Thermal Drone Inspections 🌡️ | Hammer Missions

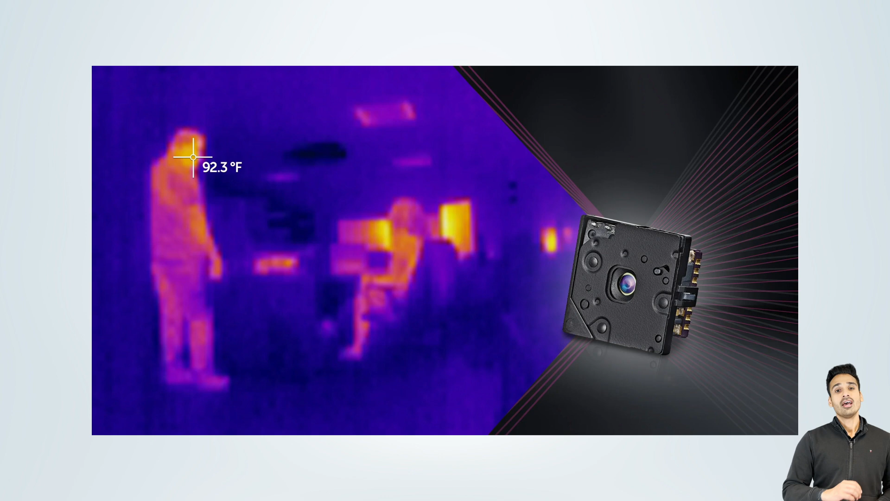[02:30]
On screen: spot 92.3°F
All of those cameras have become increasingly accessible and they have become available on small platforms like the DJI Mavic 3 thermals.
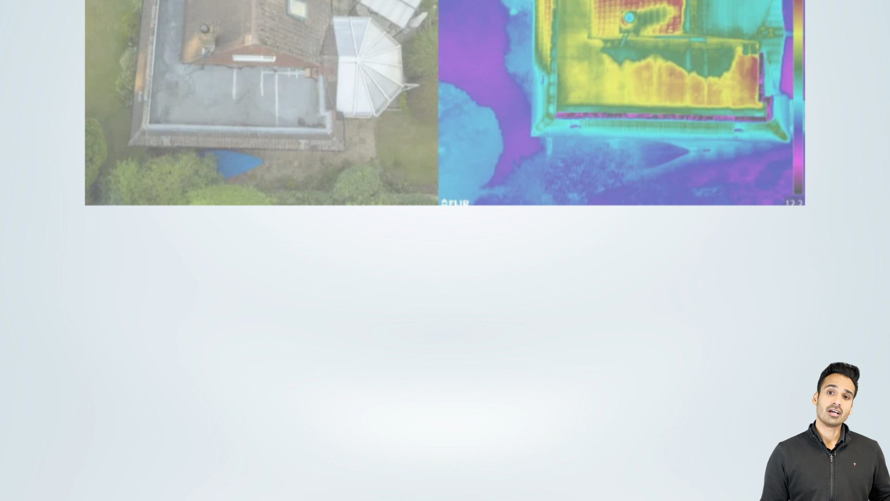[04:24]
Well, as it so happens, water actually has a thermal signature that can be picked up using thermal cameras.
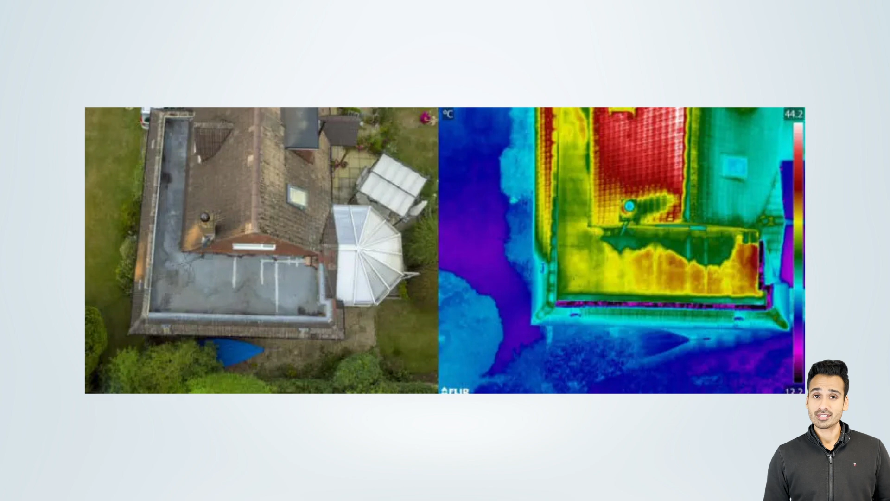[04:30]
And essentially that water thermal signature can be made available in this data set that you can pick up on. Right.
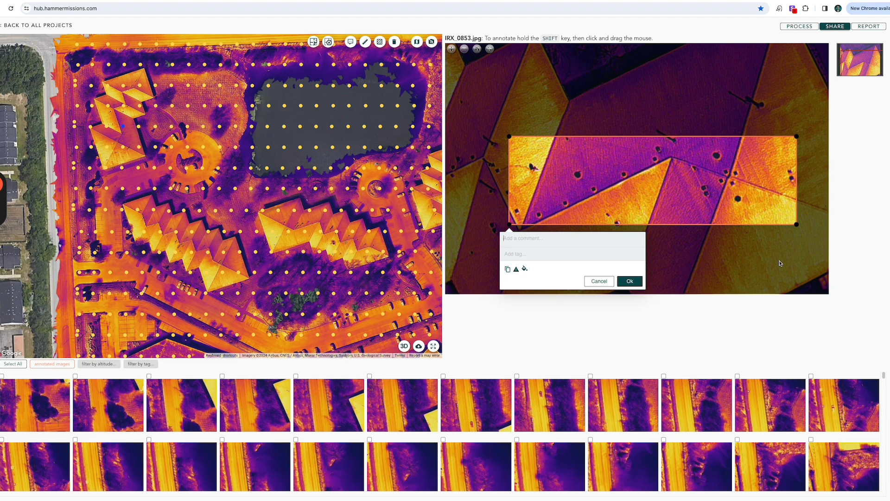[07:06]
And so in the deliverable, you're not just providing an overview, you're also providing the temperature data alongside.
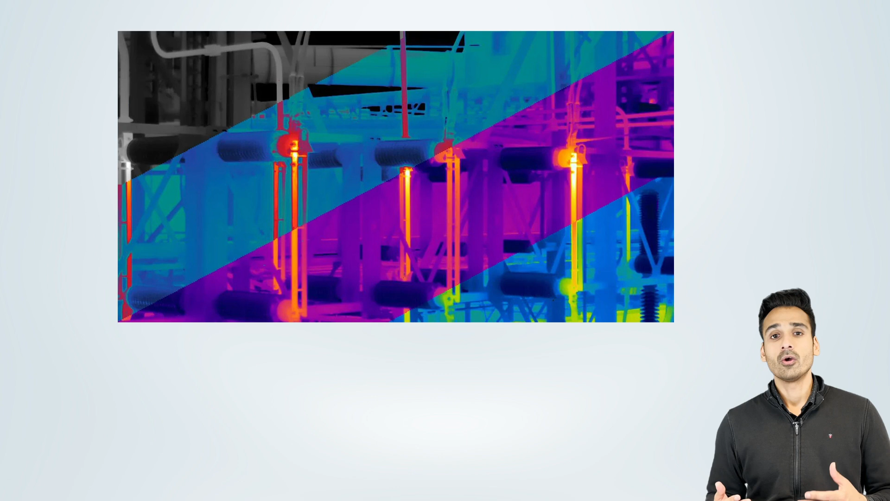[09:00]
So as opposed to capturing data in the grayscale color palettes, capturing data in iron ball palettes can actually really help your results.